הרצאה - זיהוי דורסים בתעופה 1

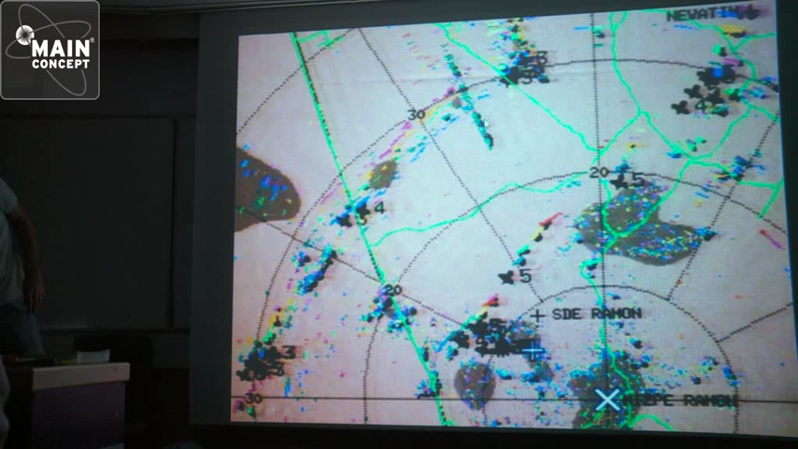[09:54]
אתם רואים את כל זה ופה ציר של חסידות סדר המון פה, מצפר המון כאן אתם רואים האזור הזה זה אזור פעיל מאוד של חיל אוויר שהתחייש של חיל אוויר אבל ההבנה והקריאה של המקם והקיול הנכון של האלגוריתמים נותן בעצם לחיל אוויר היום תמונה טובה יותר ממה שהייתה להם אי פעם טוב,